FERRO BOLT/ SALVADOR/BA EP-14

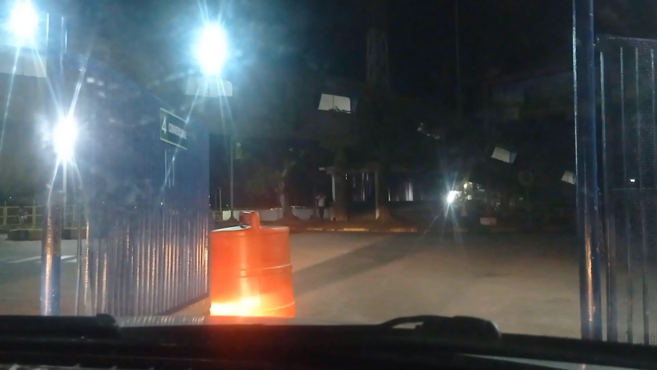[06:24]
Mas tem um negócio que nos impede ainda, aqui na frente. Lá vamos nós. Depois de muitas horas esperando. Tem que andar 5 km.